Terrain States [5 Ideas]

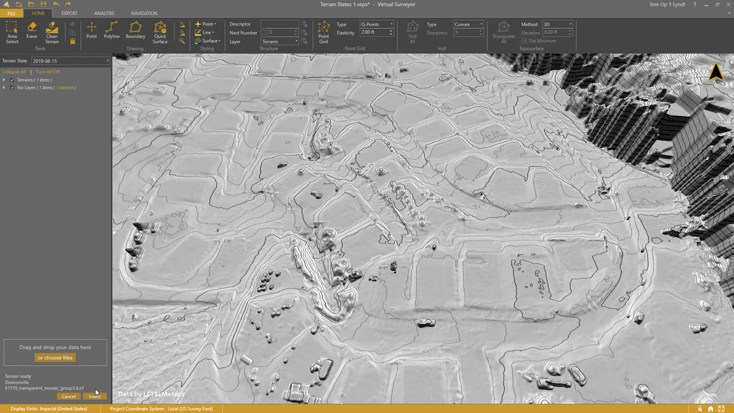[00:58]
I can easily change states through the drop-down menu.
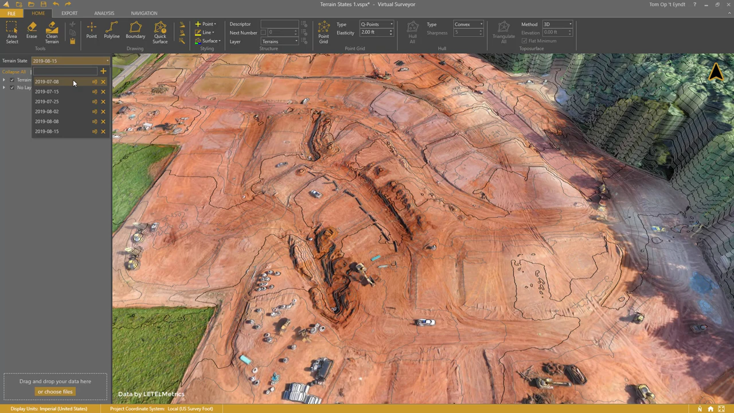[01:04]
July 15th, July 25th,
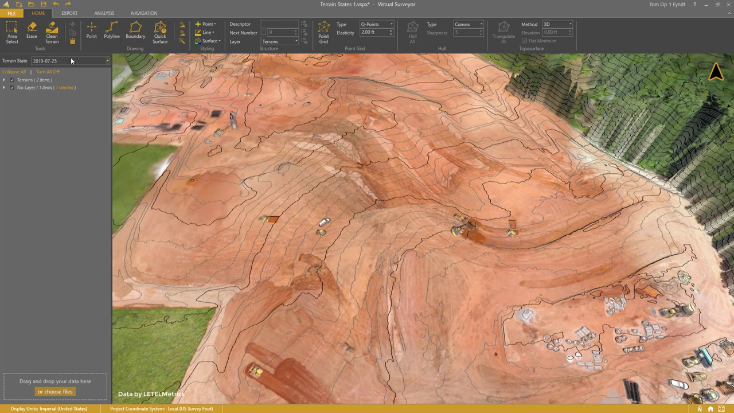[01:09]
August 2nd, and so on. When I have data in the wrong state, I can easily move them to the correct state with Cut
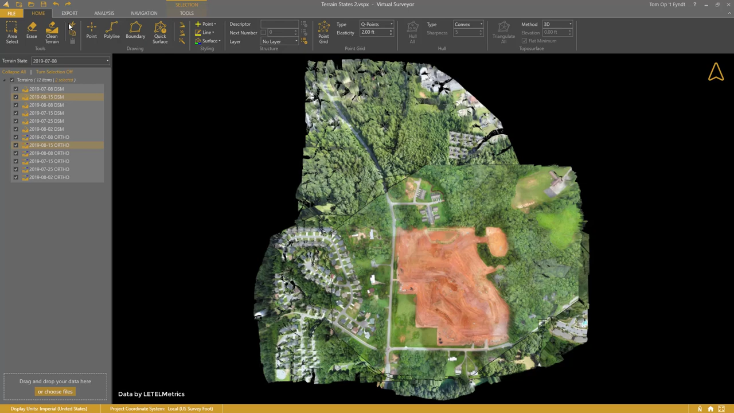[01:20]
and Paste. Number 2. Remove Machines.
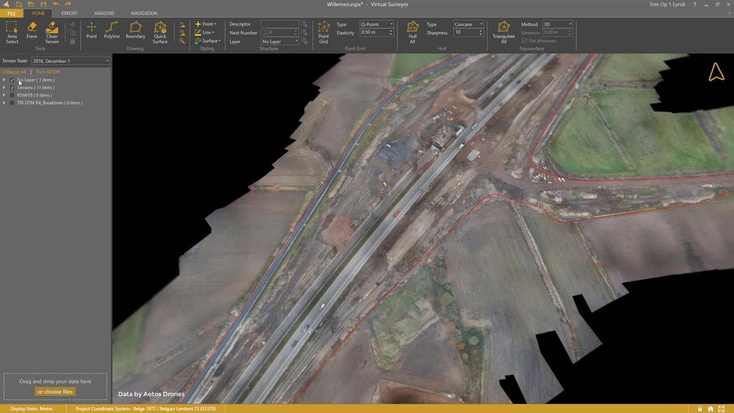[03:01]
I set the reference state to Reference Survey and click Volume Difference.
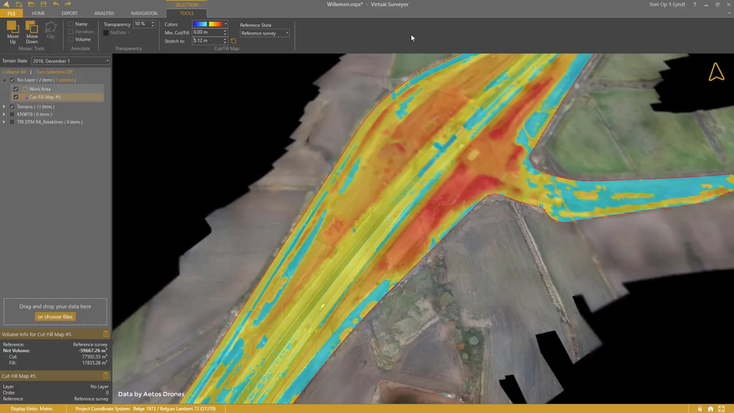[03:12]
Number 4. Design Scenario.
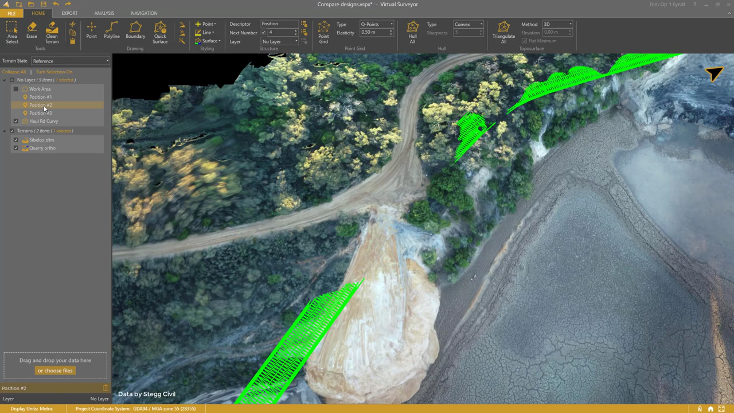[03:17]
For this quarry, I have a DTM and a design surface for a new haul road. To calculate a cut and fill map, I need to create a terrain state for the design scenario. Then I cut and paste the design surface to this new state.
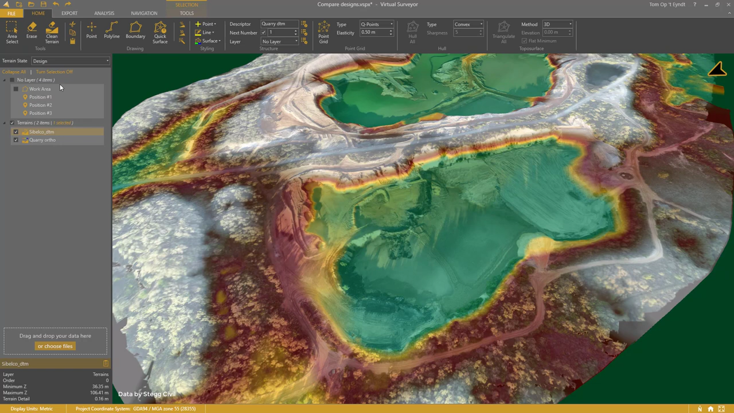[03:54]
I make sure that the new design appears on top with Move Down or Move Up buttons.
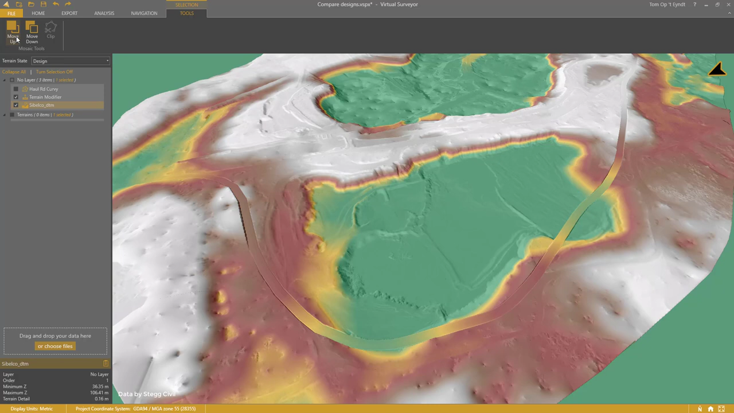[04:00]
Finally, I calculate the volume difference.
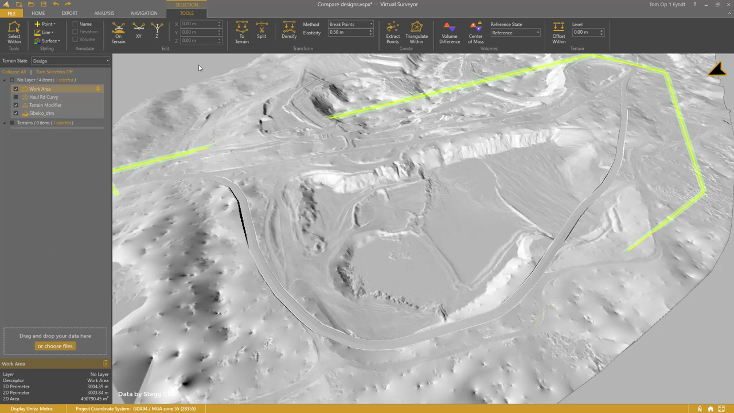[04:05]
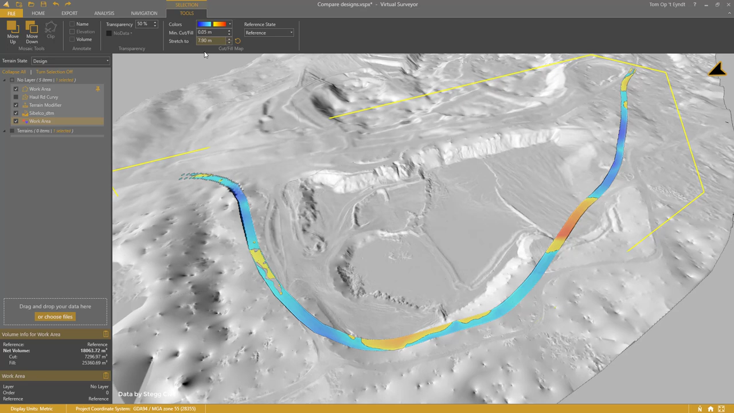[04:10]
The cut and fill numbers appear in the lower left corner. And the cut and fill map shows where soil will be removed and where soil will be added.
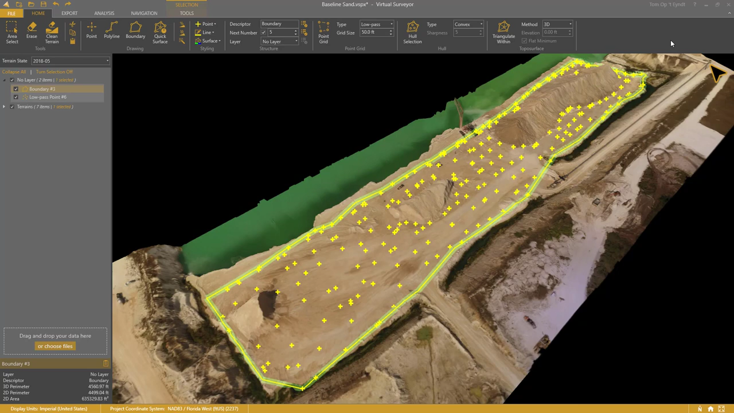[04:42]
Then I triangulate within and modify the terrain to the surface. I cut the terrain modifier and paste it into a new state called Baseline.
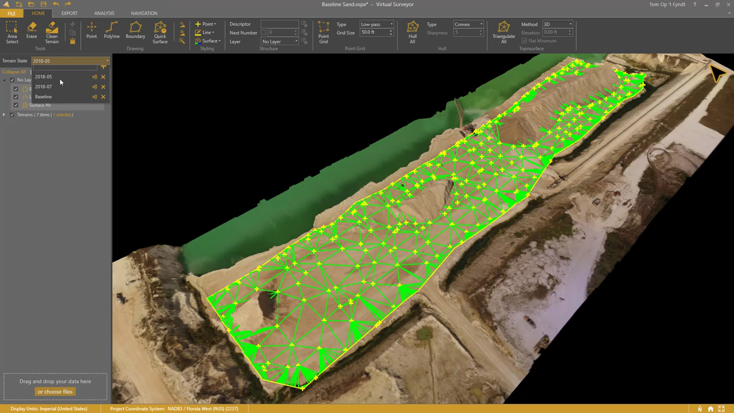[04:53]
My baseline terrain is ready now.
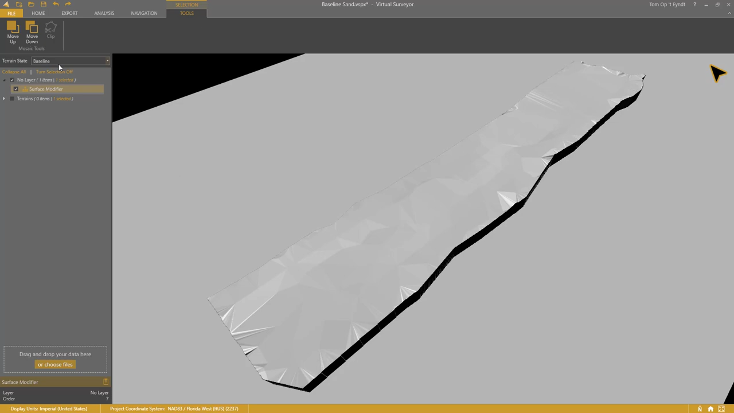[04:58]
I select the boundary, set the reference to baseline,
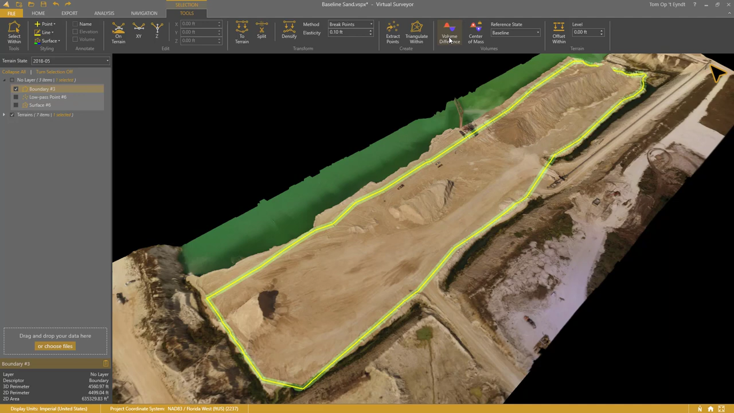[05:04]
and calculate the volume difference for the entire site.
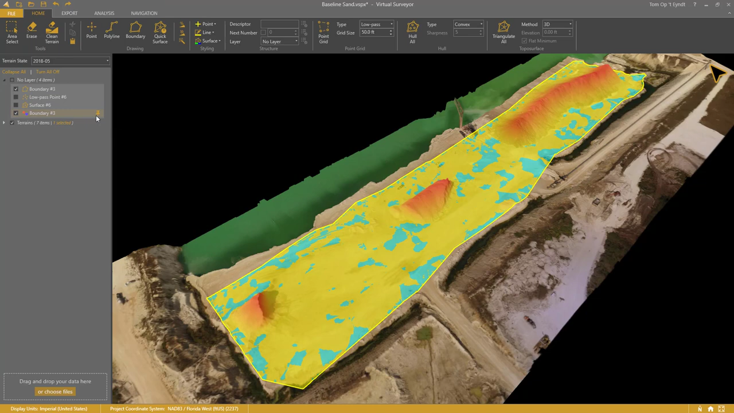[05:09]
I pin the cut and fill map and can look at every state with the baseline as the reference.